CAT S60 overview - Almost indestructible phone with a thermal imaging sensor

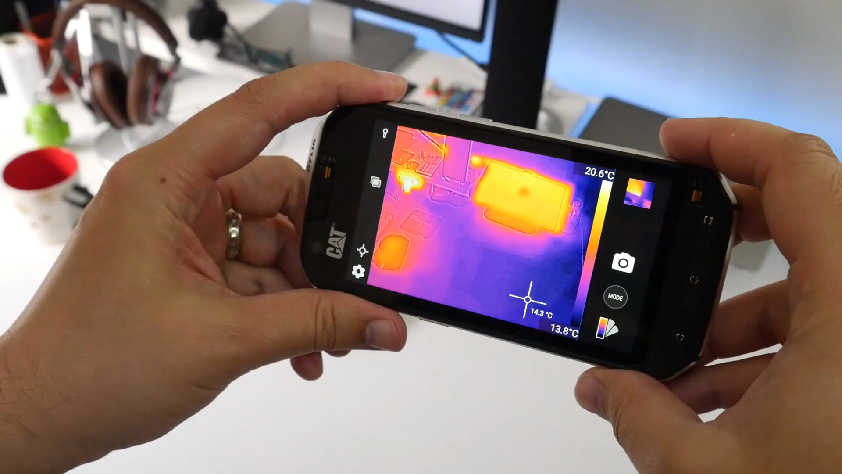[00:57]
On screen: spot 14.3°C, scale top 20.6°C, scale bottom 13.8°C
The phone has a built-in thermal imaging sensor to measure temperature.
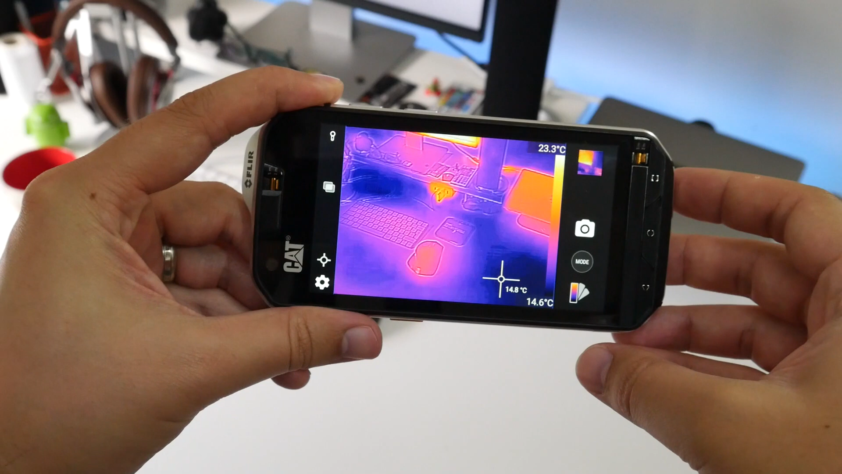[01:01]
On screen: spot 14.8°C
You can take photos and video using the camera and thermal sensor and it automatically tells you the lowest and highest temperatures in the shot.